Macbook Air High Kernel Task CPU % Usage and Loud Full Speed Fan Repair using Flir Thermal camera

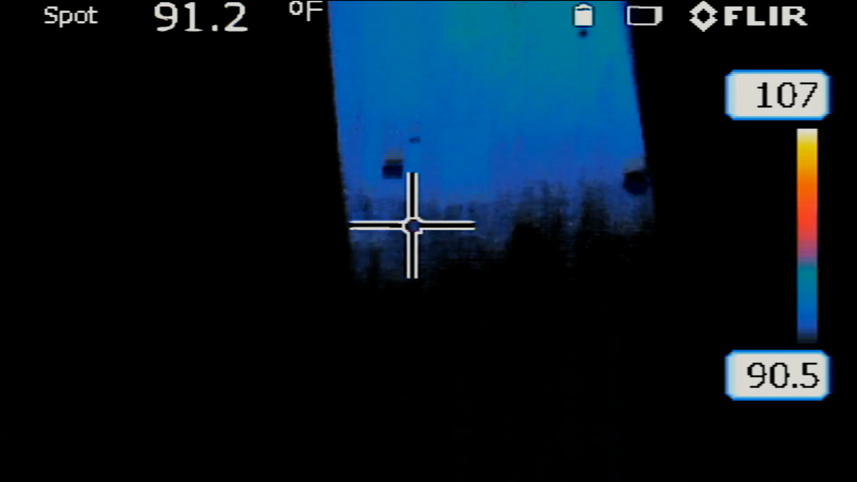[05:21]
On screen: spot 91.2°F
I'm going to plug the charging cable in and monitor the board under the thermal cam.
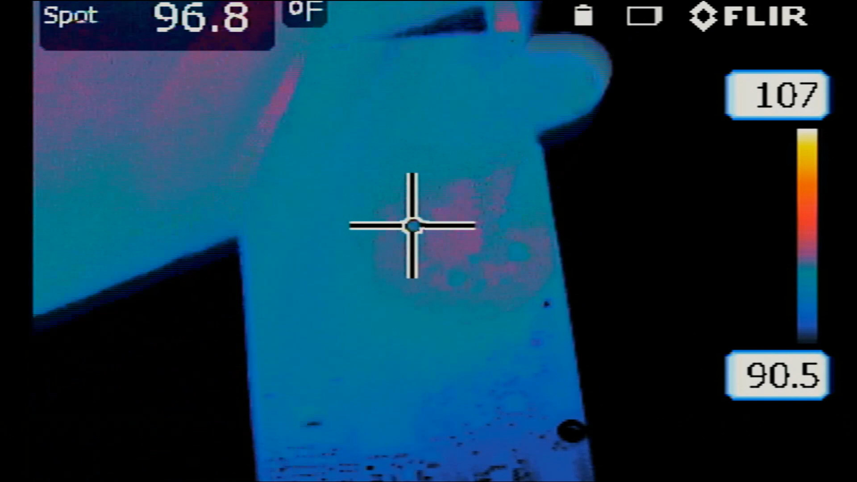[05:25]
On screen: spot 96.8°F
So the cable is plugged in.
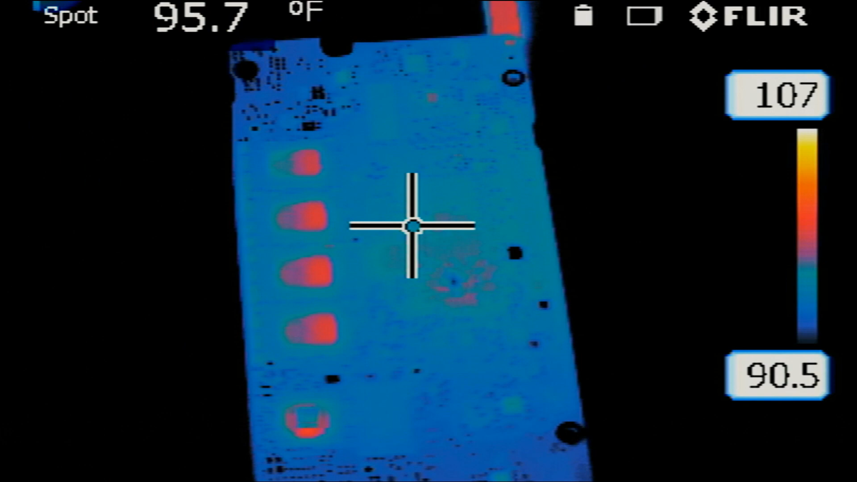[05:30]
On screen: spot 95.7°F
These are the RAM that power down now.
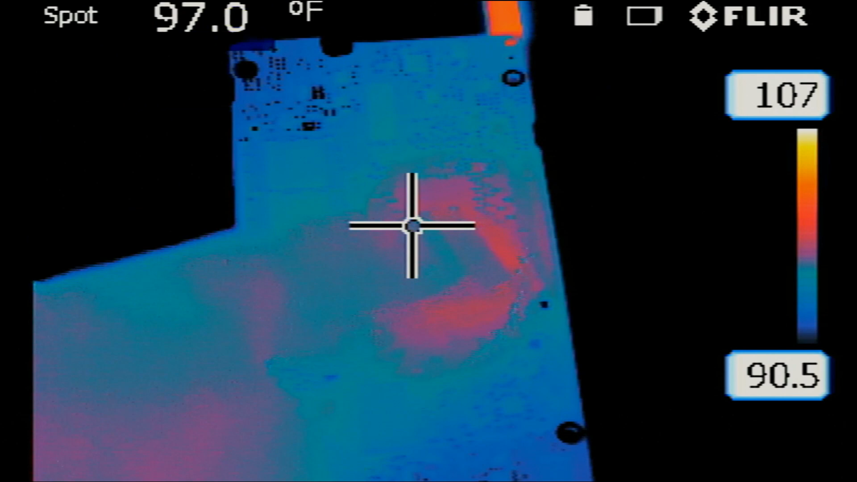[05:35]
On screen: spot 97.0°F
CPU is probably back of the board here. Let me check. Yeah, that's the CPU.
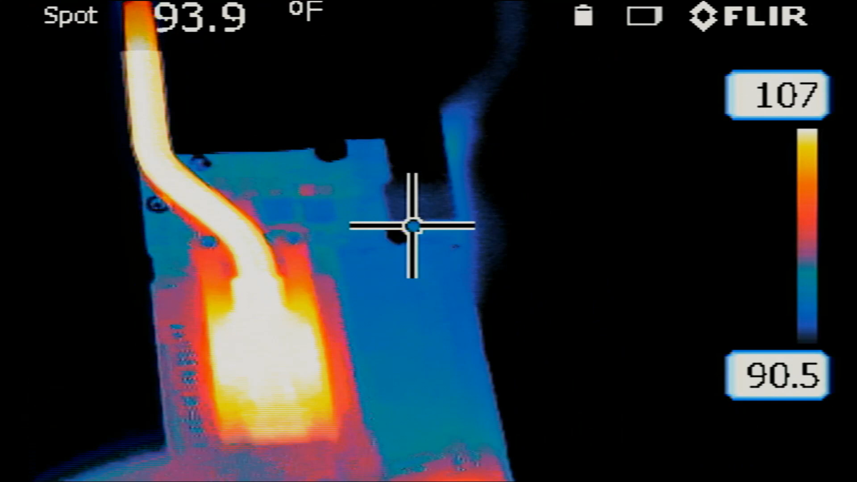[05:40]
On screen: spot 93.9°F
It turned on. That's the hard drive.
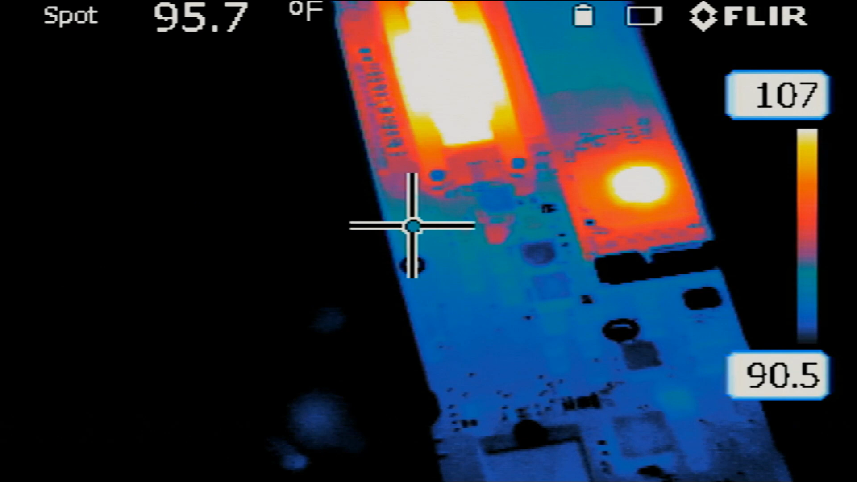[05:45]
On screen: spot 95.7°F
And the ISL chip is hot right here.
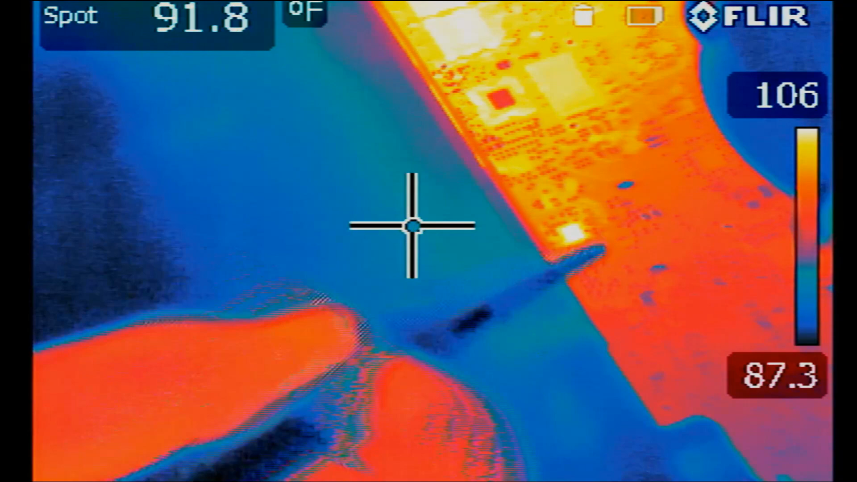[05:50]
On screen: spot 91.8°F
ISL chip is very hot. I'm going to start by replacing the ISL chip and see if that will fix our problem.
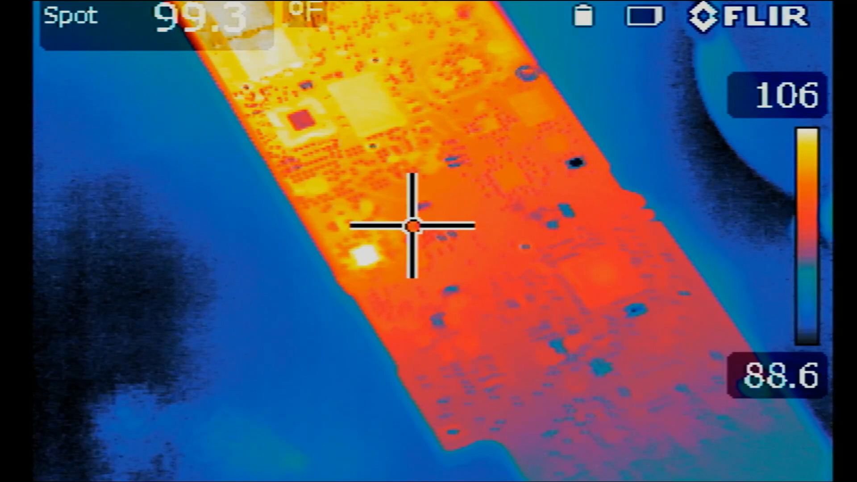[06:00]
On screen: spot 99.3°F
If not, then we'll look at other options. But right now, the only thing I can think of as of now is the ISL chip. And the thermal cam is showing ISL chip being the hottest part on the board.
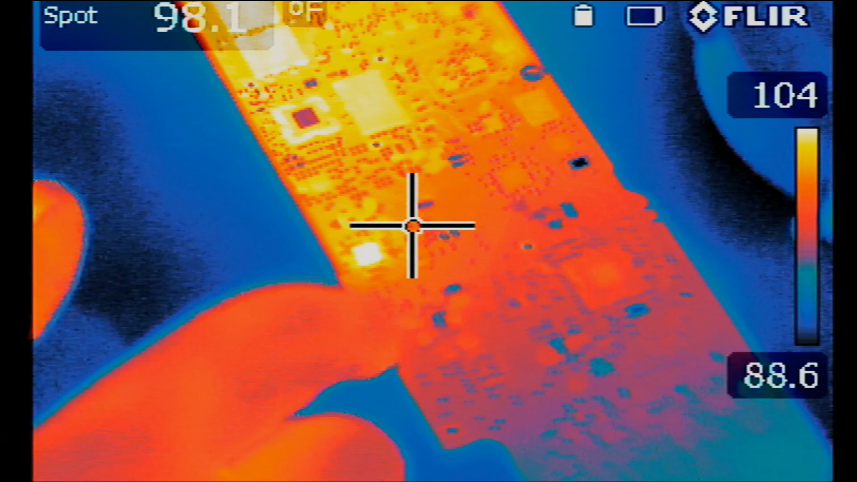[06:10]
On screen: spot 98.1°F
See? Look at this.
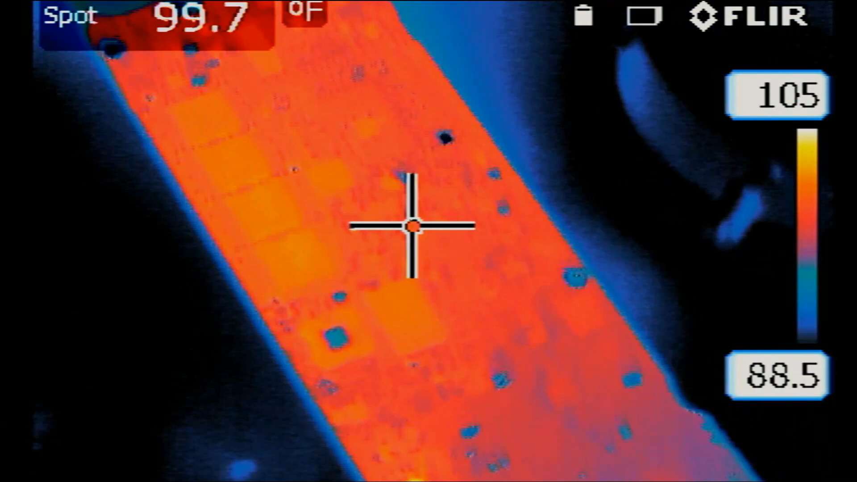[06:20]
On screen: spot 99.7°F
ISL chip is even hotter than the CPU.